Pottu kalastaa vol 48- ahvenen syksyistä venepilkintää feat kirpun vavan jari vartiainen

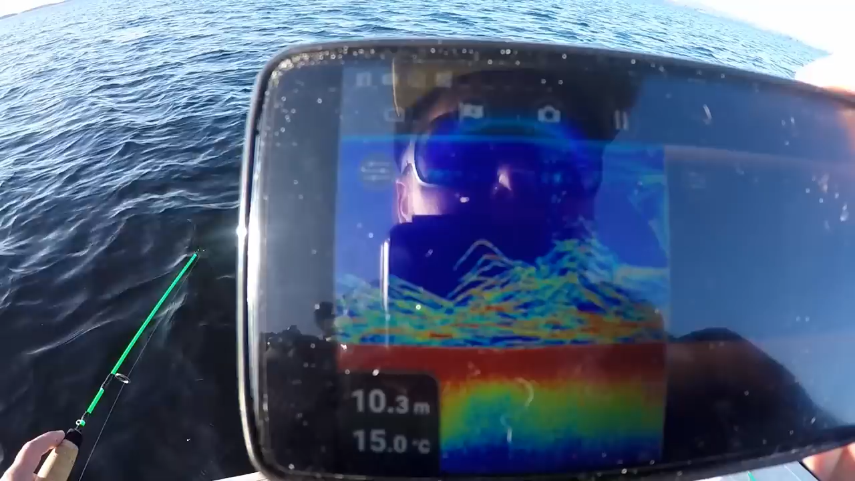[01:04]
On screen: depth 10.3 m, water 15.0°C
Tältä puolta näkyy parve. Aika hyvä.
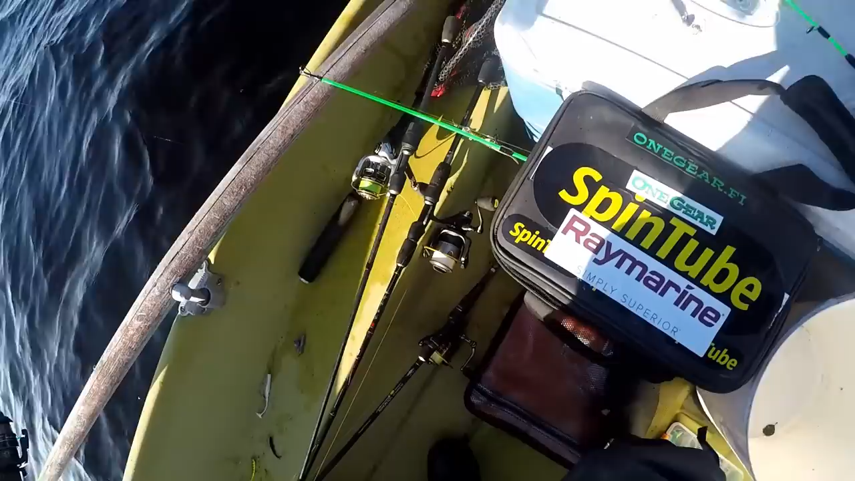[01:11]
Tuolta katsottan, niin siellä näkyy.
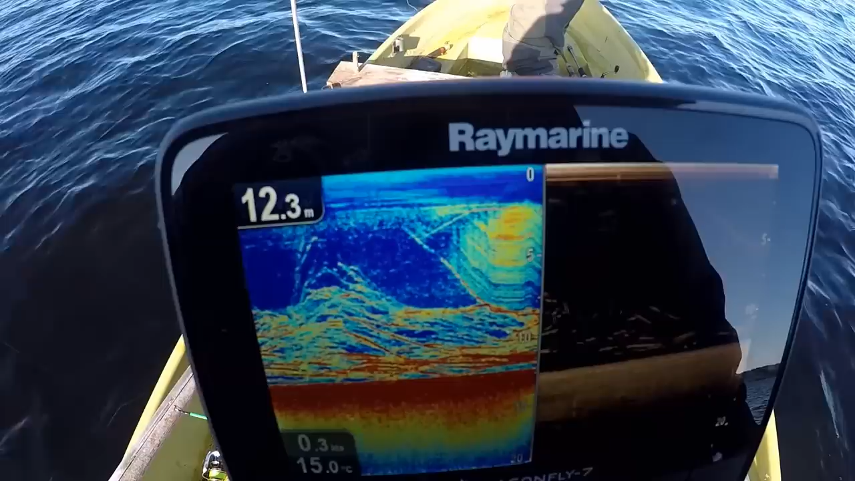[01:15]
On screen: depth 12.3 m, water 15.0°C
Reemarinella on parve.
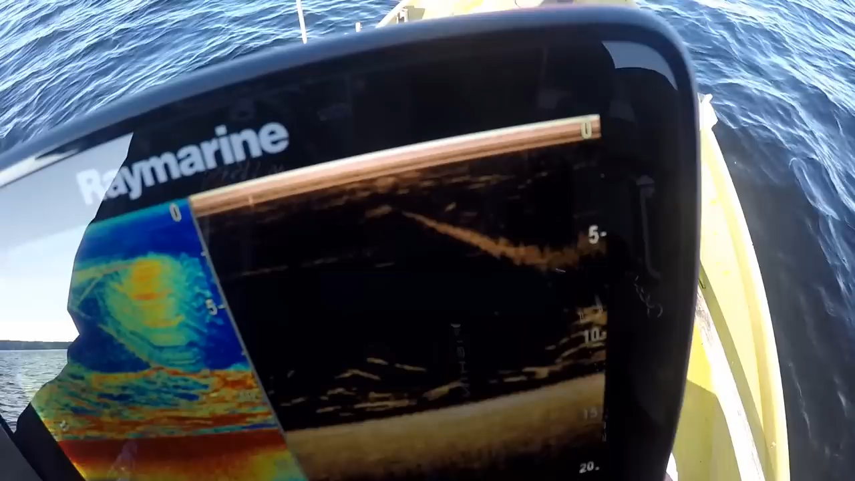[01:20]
Don Visionilla tuosta erottuu aika hyvin. Minä vetelen tässä Mikano sairaalla. Ja Jarilla on tuo Wieshunter TT.